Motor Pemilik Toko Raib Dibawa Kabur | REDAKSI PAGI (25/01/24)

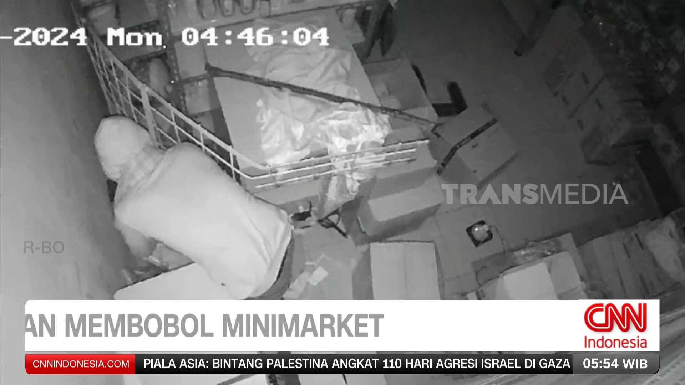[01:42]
CCTV merekam aksi kawanan perampok membobol minimarket di Jalan Raya Cilawu, Garut, Jawa Barat pada pertengahan Januari lalu. Seorang pria yang sudah berada di dalam minimarket berusaha membantu rekannya masuk. Beberapa menit kemudian, salah satu pencuri mengambil barang dagangan dan memasukkannya ke dalam karung.
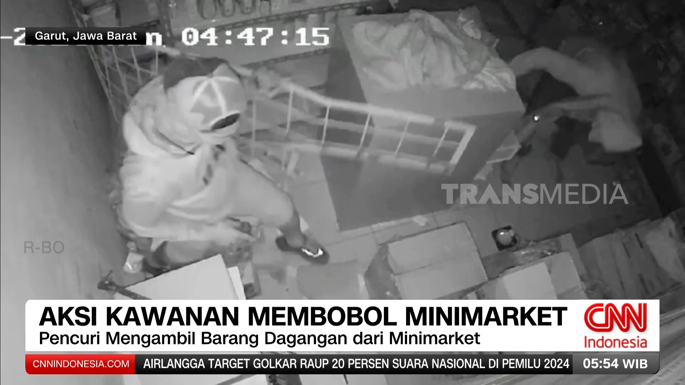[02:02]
Polisi akhirnya menangkap tiga orang terduga berlaku pada 22 Januari lalu.